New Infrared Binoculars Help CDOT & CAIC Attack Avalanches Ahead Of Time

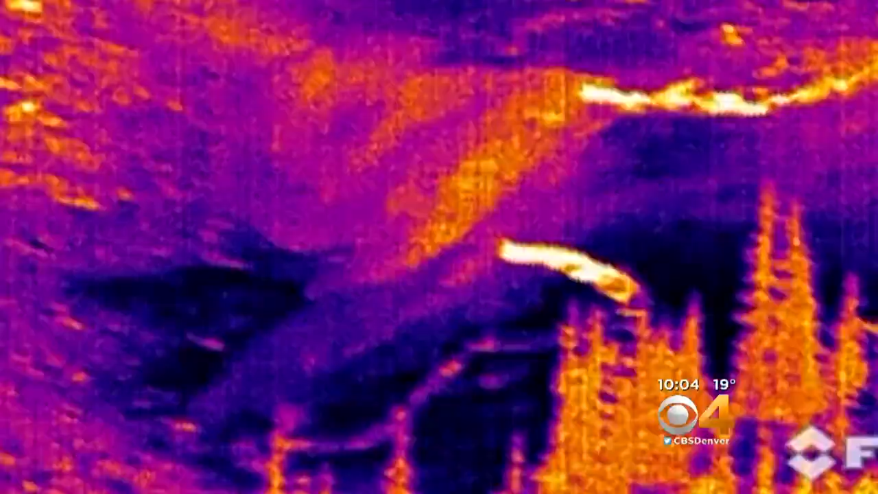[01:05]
THEY ARE AHEAD OF THE GAME IN MANY WAYS. THIS NEW THERMAL IMAGING CAMERA IS SOMETHING THAT WE'VE JUST STARTED USING THIS YEAR.
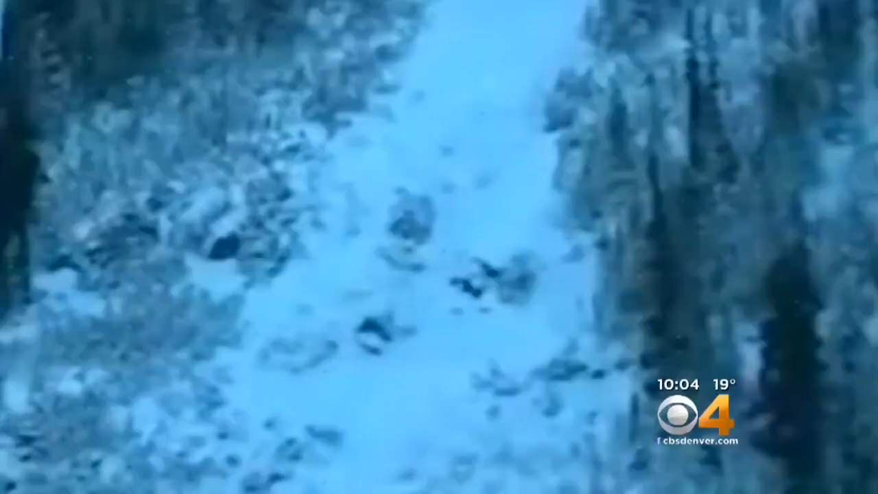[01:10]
WITH IT, THEY CAN DO MITIGATION AT NIGHT, MEANING LESS DISRUPTION TO TRAFFIC.
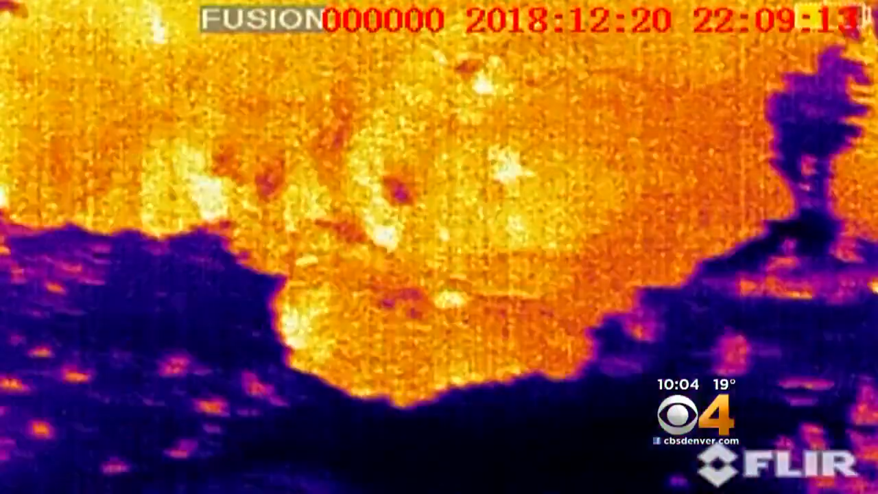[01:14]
IT ALSO MEANS MORE INFORMATION ABOUT EACH AVALANCHE.
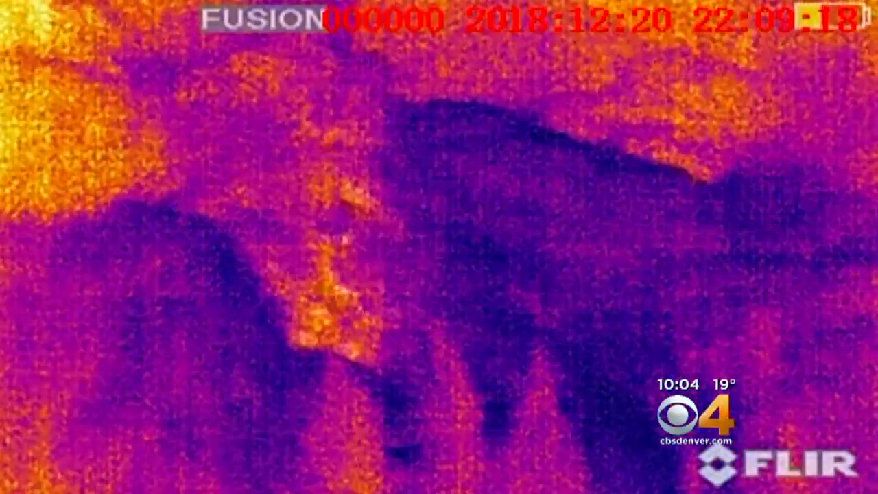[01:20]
HOW BIG THEY ARE, HOW FAR THEY ARE RUNNING, HOW MUCH OF THE SLOP IS RELEASING. THESE DEVICES HELP US SEE ALL OF THAT.